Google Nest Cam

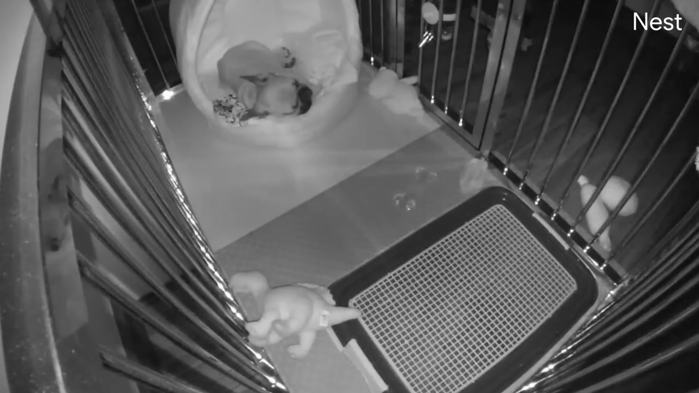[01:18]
Looks like Brando slept right through the storm.
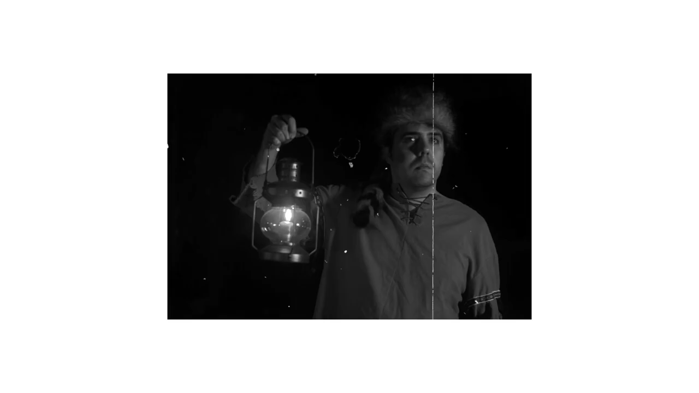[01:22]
Now what about when it's dark out and hard to see?
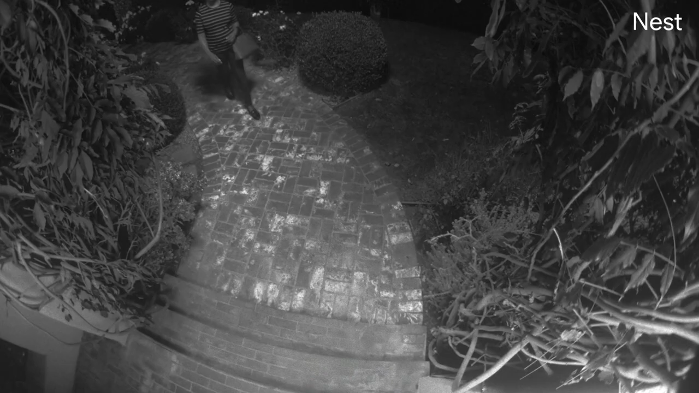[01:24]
Well, Nest Cam has night vision. And there's also the Nest Cam with floodlight.